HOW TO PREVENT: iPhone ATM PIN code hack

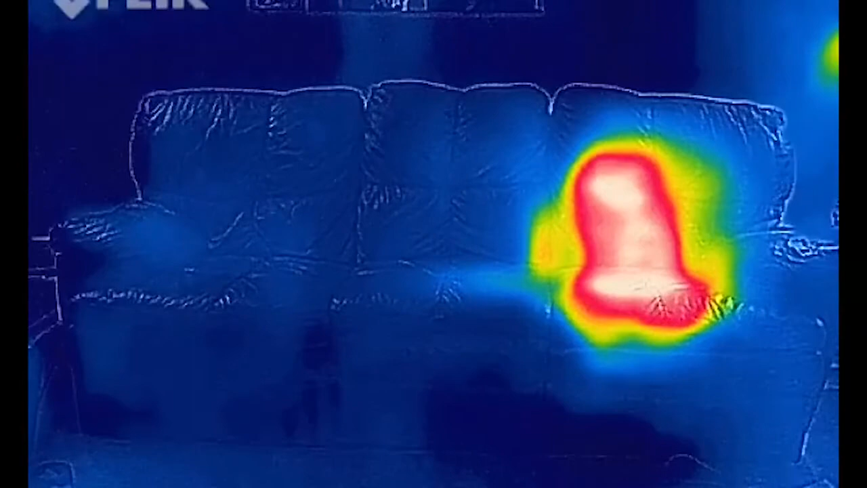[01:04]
Anytime two objects interact, they will tend toward thermal equilibrium, so they basically try and meet in the middle temperature-wise.
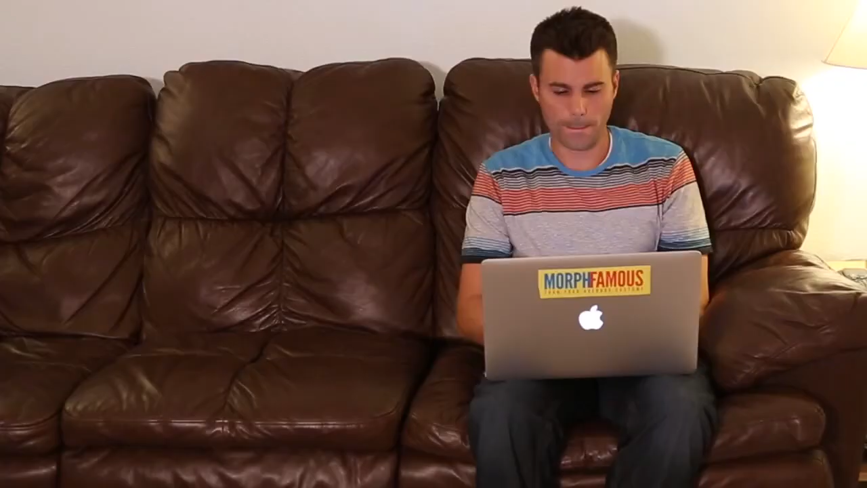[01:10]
And since I'm warmer than the couch, heat flows from my body to the spot on the couch where I'm sitting.
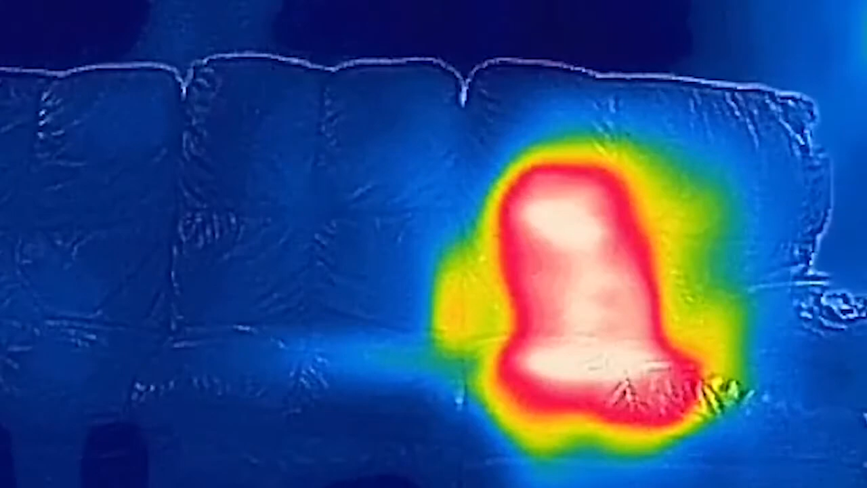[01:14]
So this leaves behind a thermal signature because it'll take a little time for that spot on the couch to
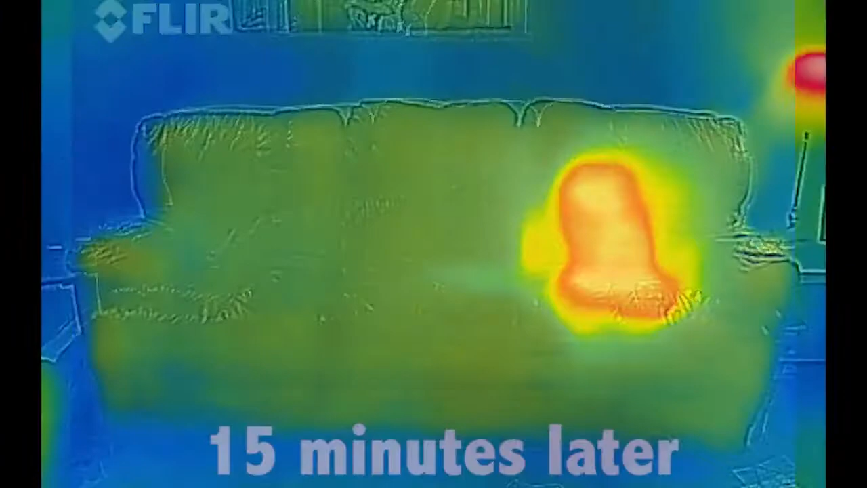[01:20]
cool back down and reach thermal equilibrium once again with the air.
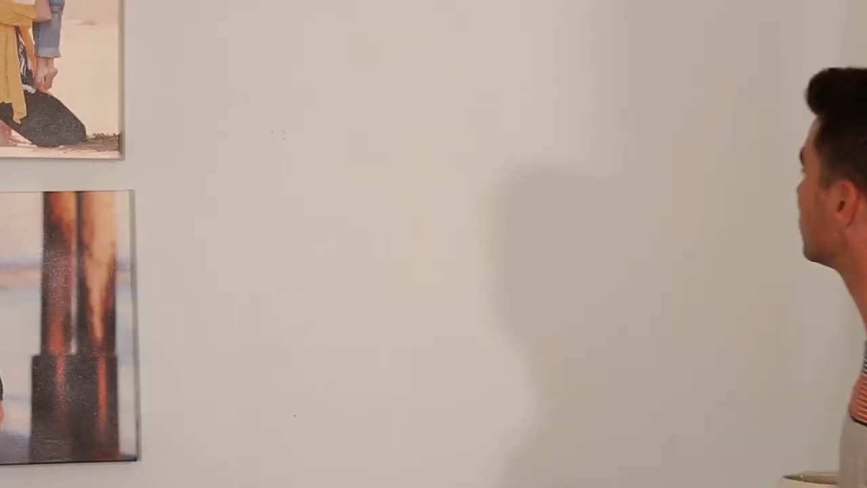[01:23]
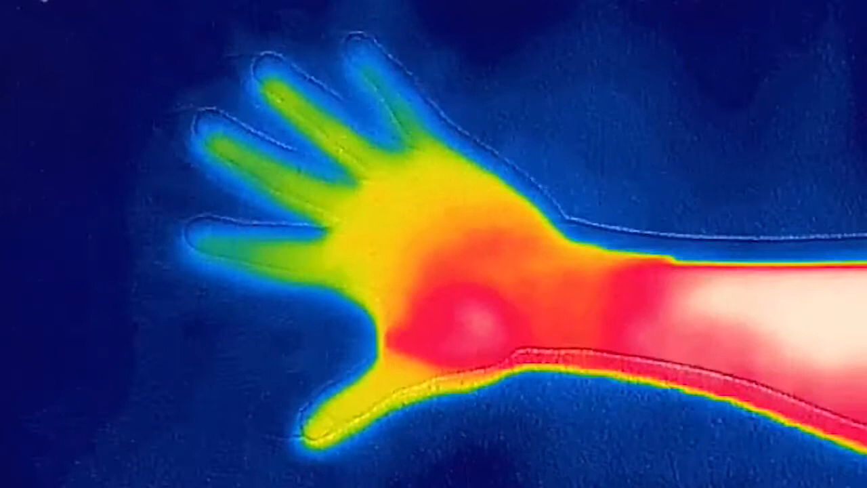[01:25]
Likewise, if I set my warm hand on the cold wall, afterwards my hand is slightly colder, but the wall is slightly warmer where I touched it. And as you probably guessed by now,
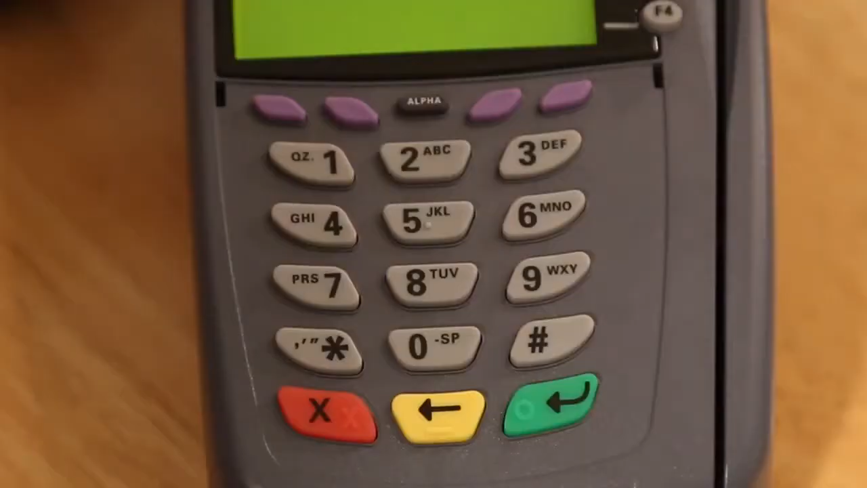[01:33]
your fingers leave a thermal signature when you type your PIN code into a debit card machine like this.
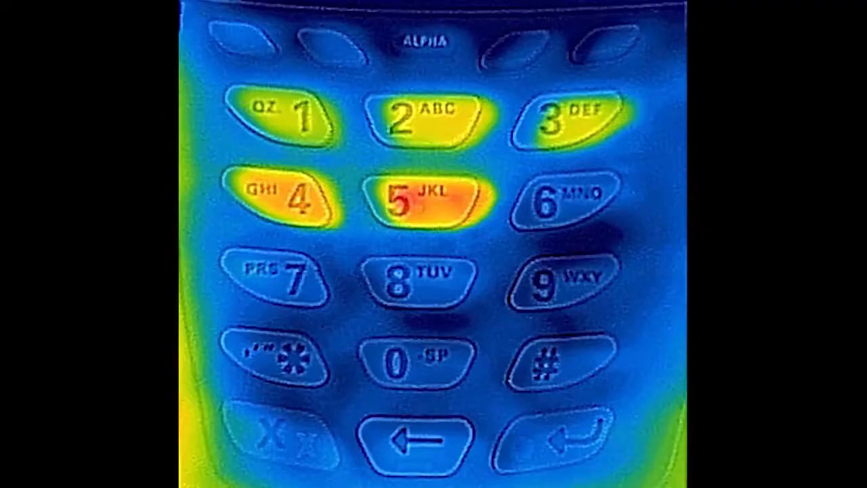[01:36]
And as you can see, in this case, the PIN code was 12345.
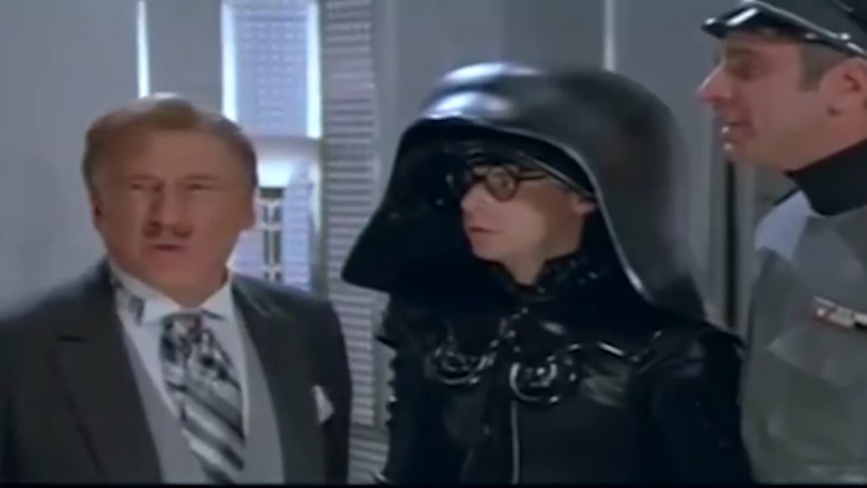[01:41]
12345? Yes. That's amazing. I've got the same combination on my luggage.
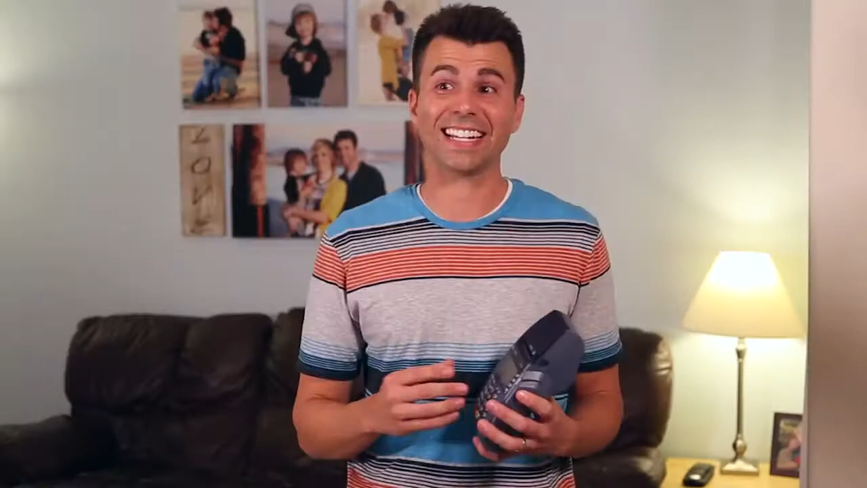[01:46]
And it gets worse, because since the heat signature fades with time, the bad guy can figure out the order in which the keys were pressed,
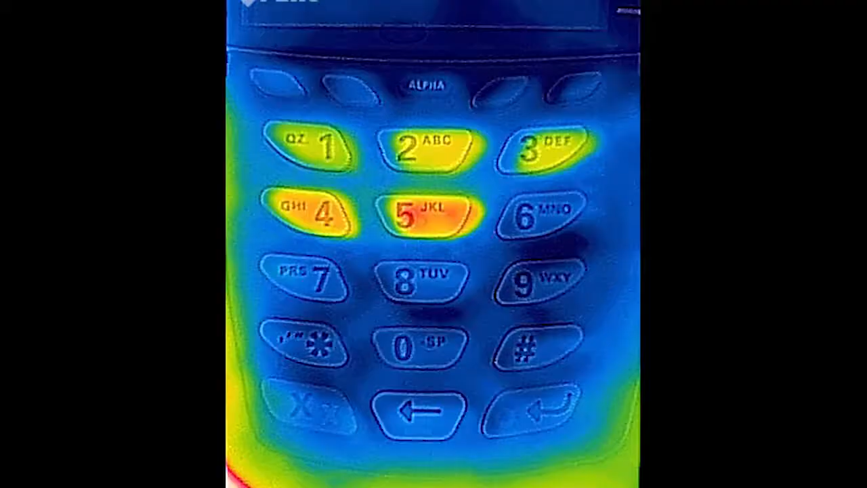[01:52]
because the hottest button is likely the one that was pressed last, and the dimmest button is likely the one that was pressed first.